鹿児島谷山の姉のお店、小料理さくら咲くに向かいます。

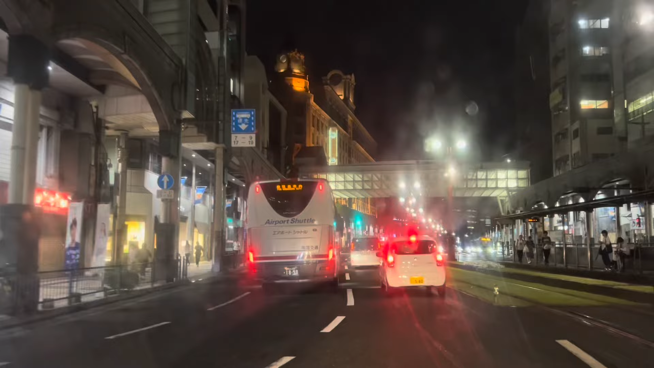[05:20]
帰りましたこの左側に見えるこのオレンジのね光建物がある山形屋ですね
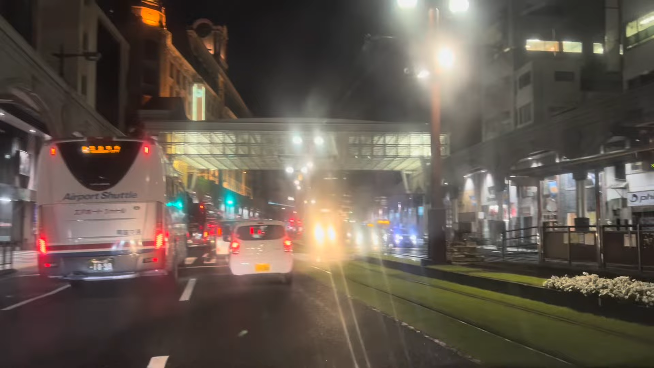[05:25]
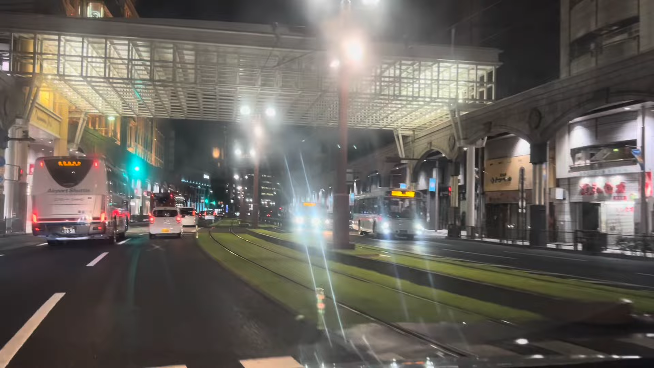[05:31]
自然が走っておりまして鹿児島の伊豆郎あたりですね天文館がある伊豆郎あたりですね
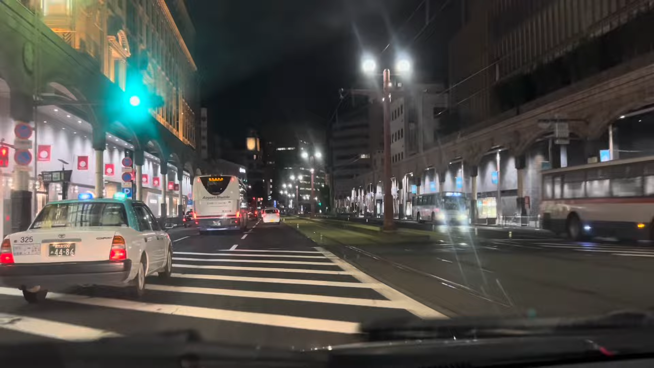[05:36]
懐かしいですねふるさと鹿児島でございます